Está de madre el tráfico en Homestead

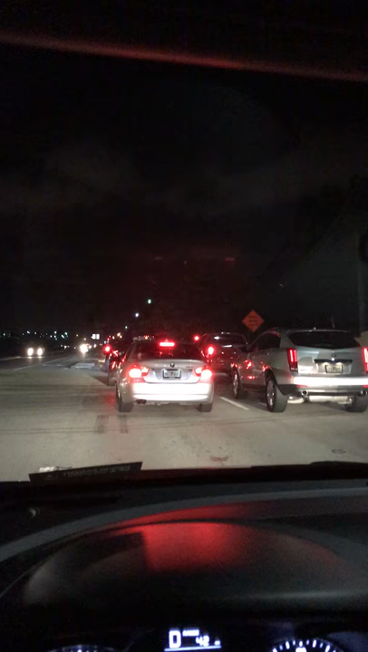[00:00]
Bueno, no sé qué pasa, pero el tráfico está súper pegado y no se mueve. Me imagino que están haciendo cambios en la carretera, pero esto está... Oye, tengo rato en esta fila de carros.
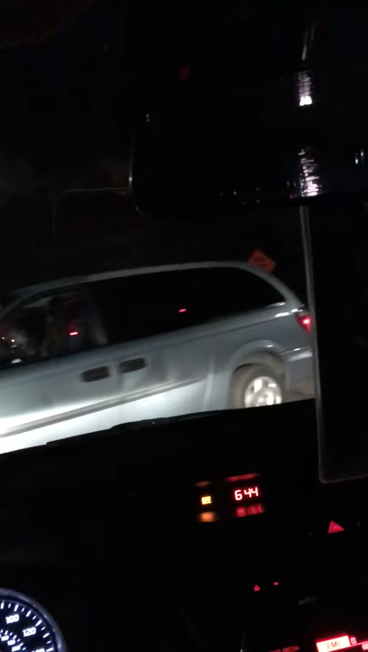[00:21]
Estoy exactamente en la entrada al hospital y se ha movido, pero por ratitos, por ratitos. Bueno, espero llegar pronto, ¿ok? Miren esto. Esto está pegado. Está pegado.